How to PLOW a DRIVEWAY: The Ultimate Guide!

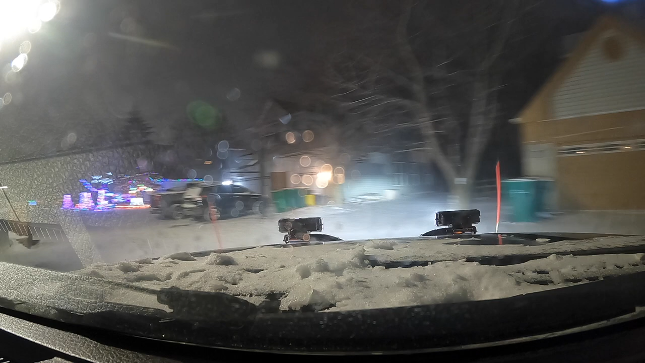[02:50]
i do this because i will get better traction there's usually lots of wet heavy nasty stuff down here left over from the city plows you'll need to decide where you're going to push that snow
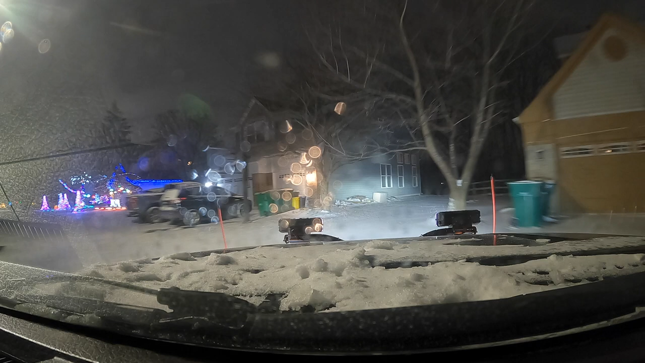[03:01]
once that is done you can drive up to the garage and back drag